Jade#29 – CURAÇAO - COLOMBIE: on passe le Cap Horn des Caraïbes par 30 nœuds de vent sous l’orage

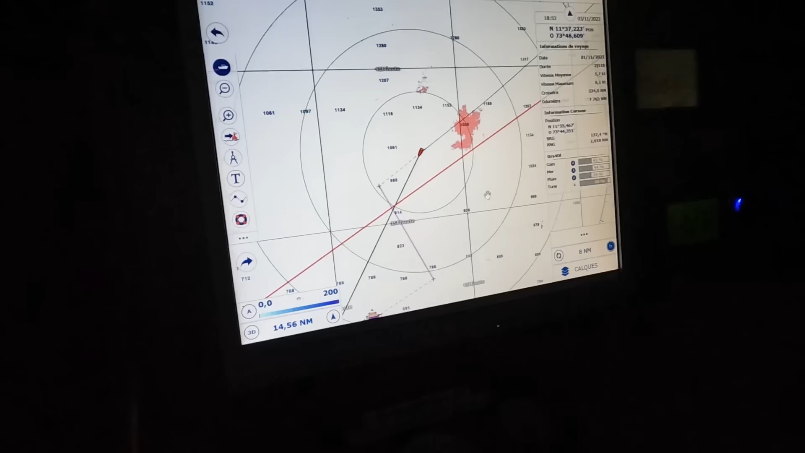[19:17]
Alors là, tu vois, au radar, on voit les cellules orageuses qu'on vient de passer, là. Ça, c'est l'orage, ça.
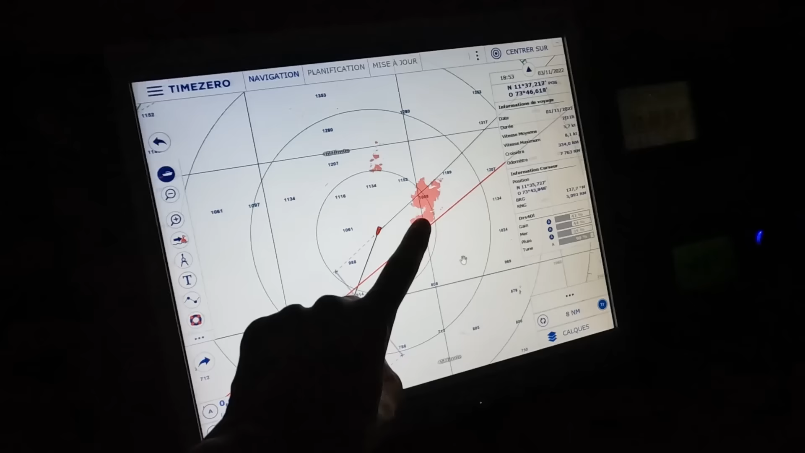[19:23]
Ouais. Donc c'est bon, il est derrière. Bah, celui-là est derrière. Ouais. Elle ne porte pas la poisse.